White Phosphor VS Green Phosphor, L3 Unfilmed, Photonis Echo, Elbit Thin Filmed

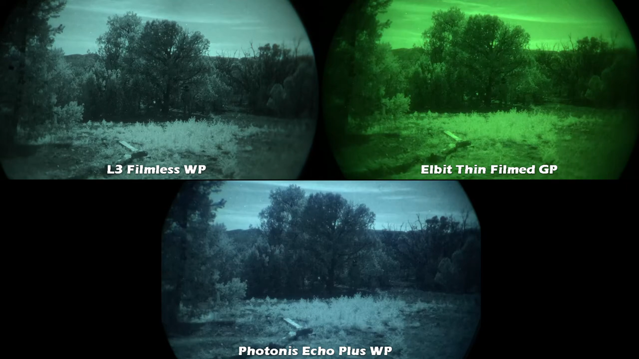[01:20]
so these videos were taken on almost a full moon night and uh in those types of lighting conditions every tube is going to look the best it can and as you can tell between them you know the l3 is really good so it's the elbit and the photonis is good too it's just a little bit dimmer than the gen 3 that whining sound that you're hearing that's the auto gating coming from the elbit this was a very dark night no moon heavy clouds and as you can see in the video the echo
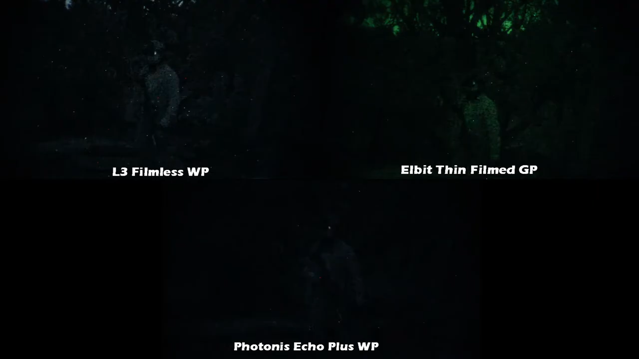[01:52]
definitely didn't perform the same as gen 3 this is where you could definitely see that it's a bit darker
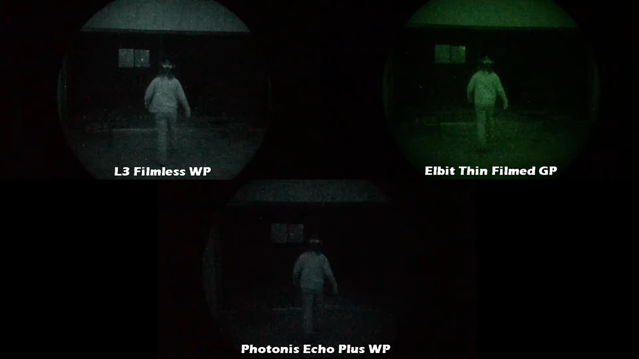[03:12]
this was a no moon starlight only night but we had a lot of clouds and as you can tell the l3 and the elbit they both do pretty good the photonis it does good as well but as you can see it's just a little bit darker than the gen 3 now when it comes to which one to buy that's going to come down to your budget and what kind of performance you want so if you want the best performance out there and you have the money to spend go for high spec l3 filmless white phosphor no question now if you don't want to spend quite that much but you still want good performance that's when you want to go for the elbit thin film
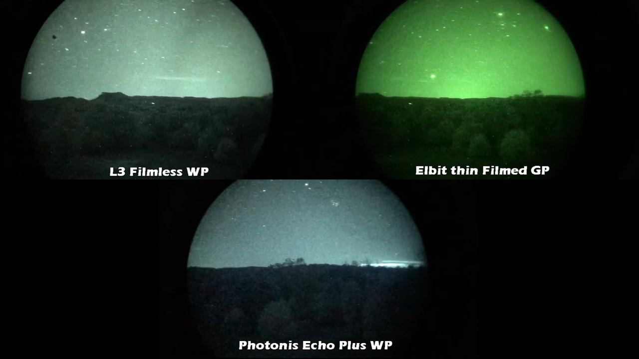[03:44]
green or white phosphor now to save a bit of money over gen 3 over those two that's where the photonis echo plus comes in you know and to be honest with you if you're gonna be using your device in a city or in places with a lot of ambient light you know to be honest with you the photonis echo plus and white phosphor is probably going to be more than fine for you so i hope you enjoyed the video and thanks for watching you